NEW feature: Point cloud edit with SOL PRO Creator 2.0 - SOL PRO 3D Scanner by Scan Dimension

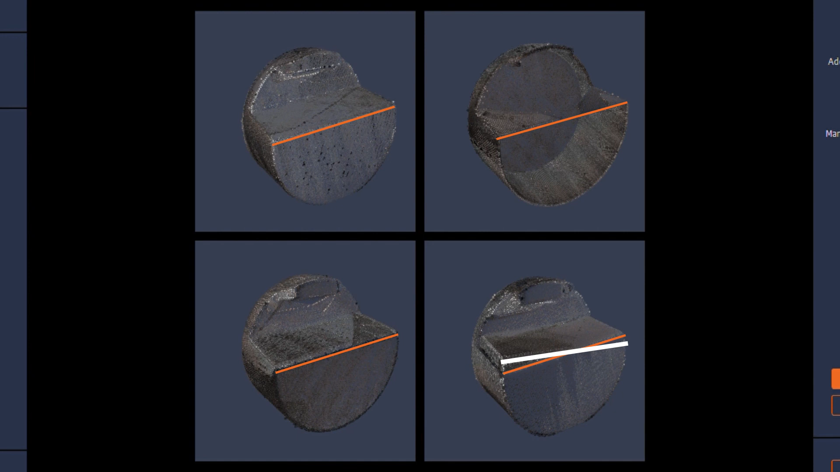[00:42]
I know that the other three scanning passes combined will have scanned the entire object's surface,
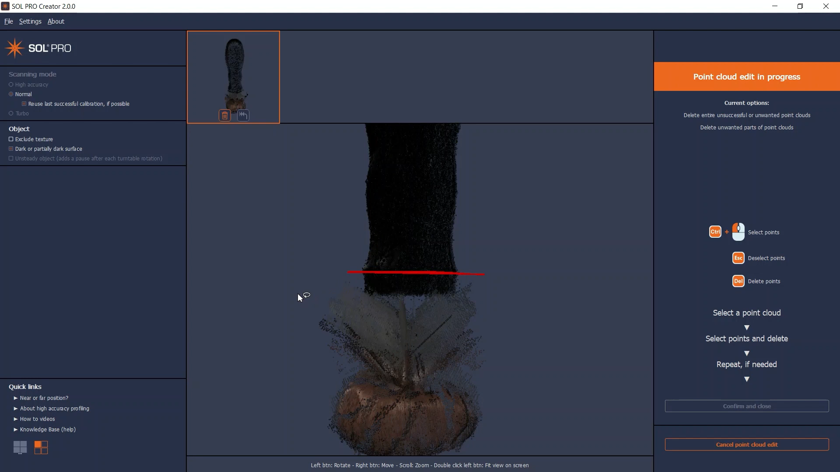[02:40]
When your selection is correct, press the Delete key to delete the points. If you regret a deletion, you can click the Revert button on an edited point cloud, as long as you've not yet clicked Confirm and Close.
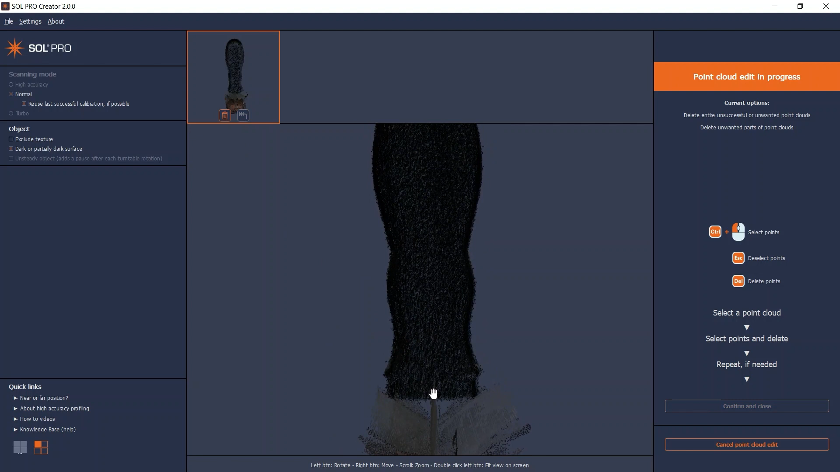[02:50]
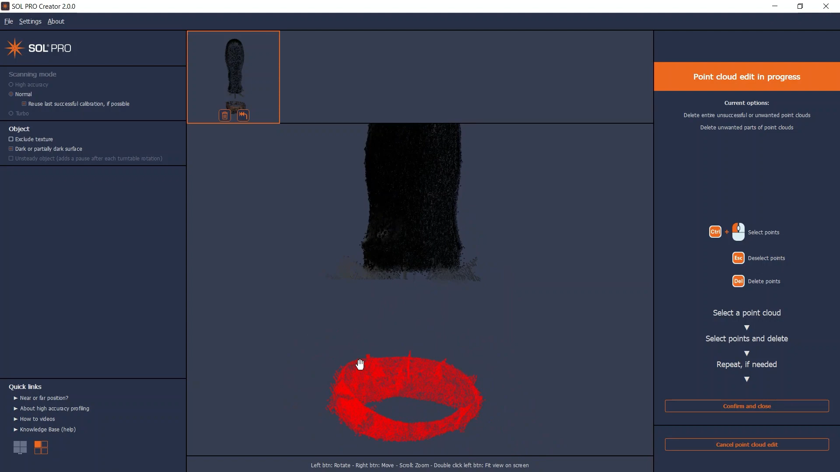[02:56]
In cases with more than one scanning pass, you must delete the unwanted points on all of the point clouds.